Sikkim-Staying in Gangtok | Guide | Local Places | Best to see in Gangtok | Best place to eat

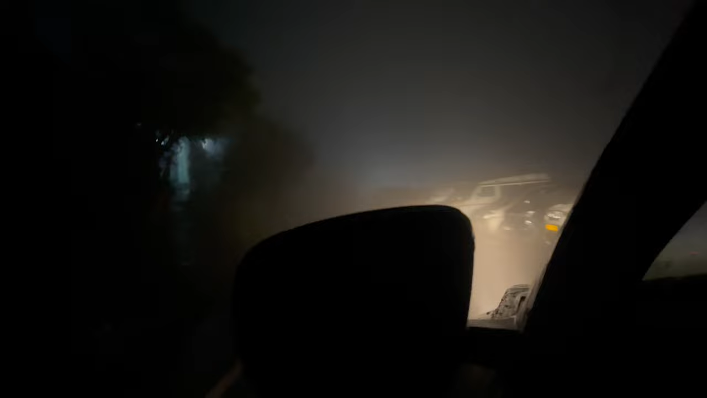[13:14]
बादल यार, मतलब मुझे उसमें आ रहा है कुछ भी नहीं दिख रहा, हाँ रोड पे कुछ भी नहीं दिख रहा।